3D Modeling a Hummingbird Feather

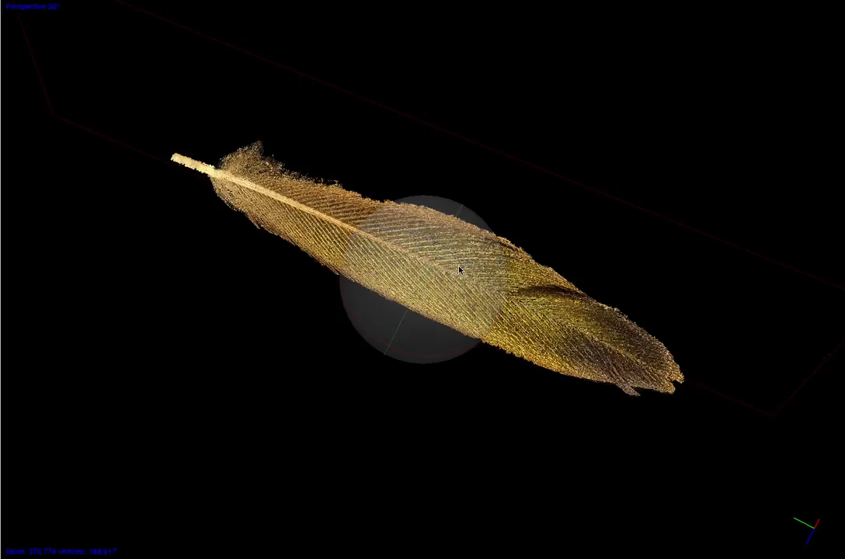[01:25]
and this is what I was able to get. So now I can rotate this feather purely in 3D space.
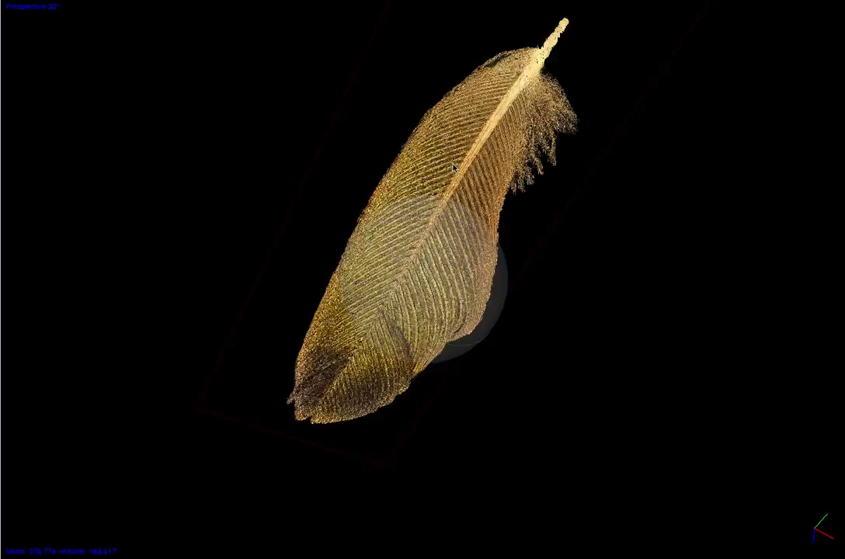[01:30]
I can see what it looks like. I can zoom into it and I can further explore and show or exhibit whatever it is that my sample is.
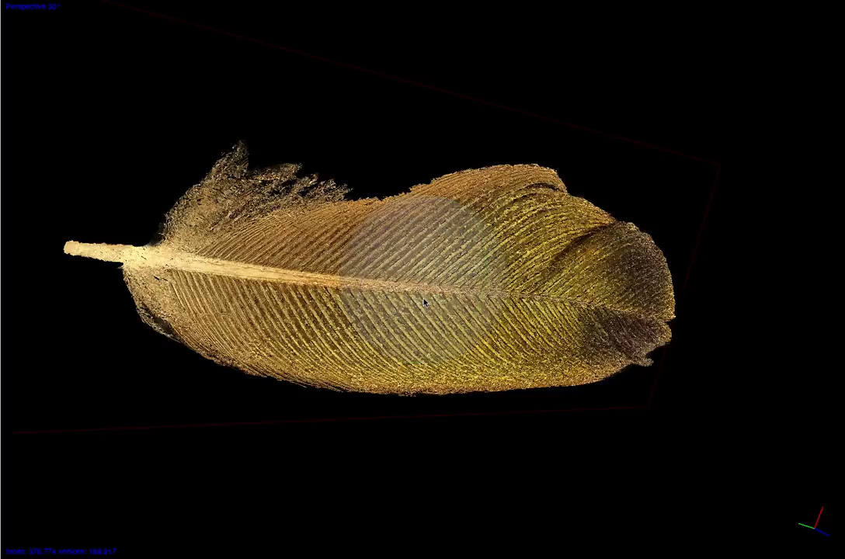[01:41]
So this really is quite a powerful tool for observational purposes and even replication. So you can print any model that we produce on a 3D printer
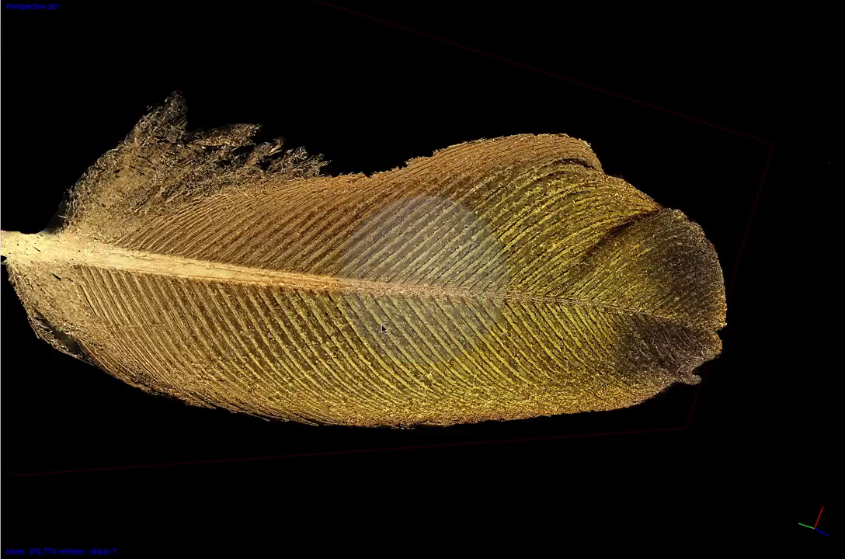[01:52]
as we will give you the STL file along with the texture file. And then I can go to the top of the top of the screen.